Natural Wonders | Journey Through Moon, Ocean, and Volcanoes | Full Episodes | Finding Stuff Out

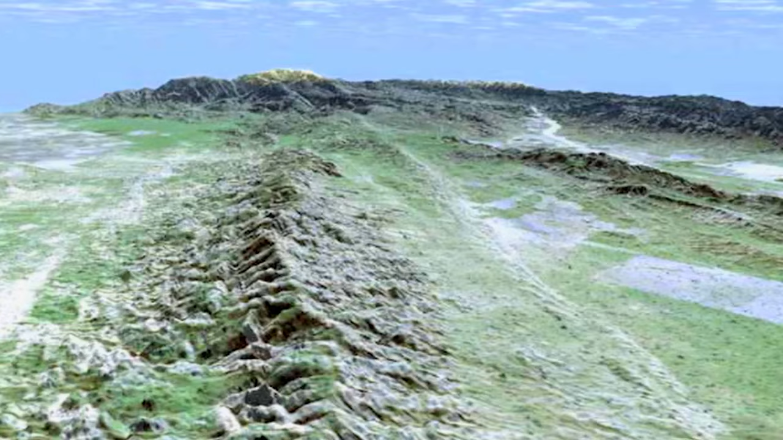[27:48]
plate meets the north american plate the movement of the plates is